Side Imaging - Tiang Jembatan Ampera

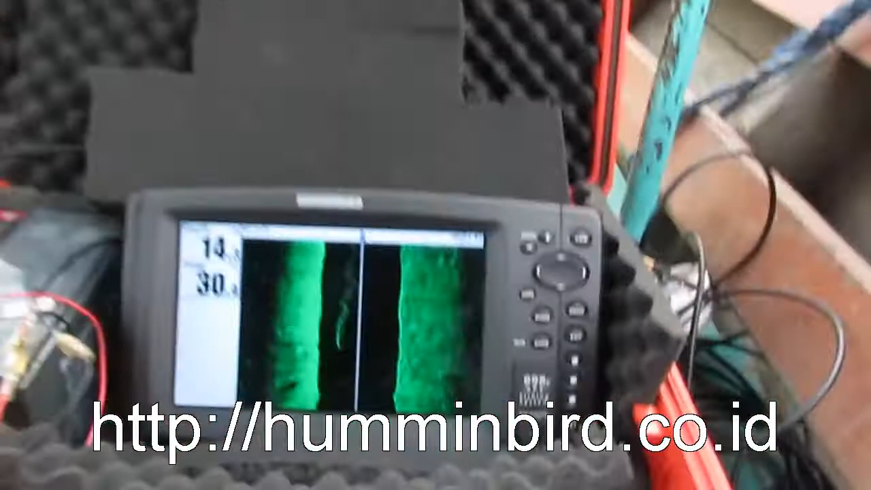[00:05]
Pada gambar di layar masih kosong
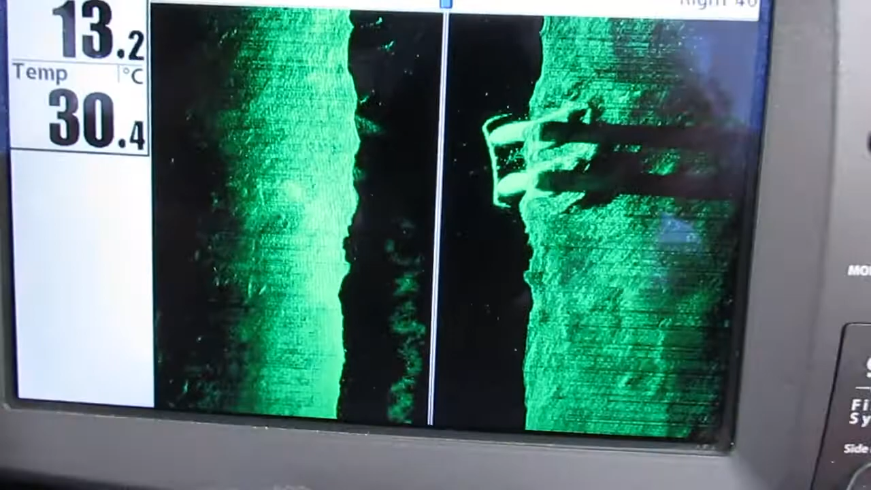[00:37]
On screen: water 30.4°C
Gambar pada atas sudah menghilang Dan tiang berada di sebelah bawah sedikit Karena kita melewati tiang tersebut